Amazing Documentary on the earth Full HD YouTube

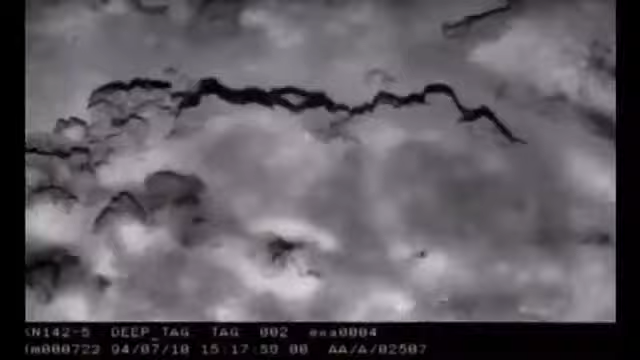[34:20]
A sonar sledge is towed across the ocean bed. Individual snapshots are processed by computer and a photomontage created.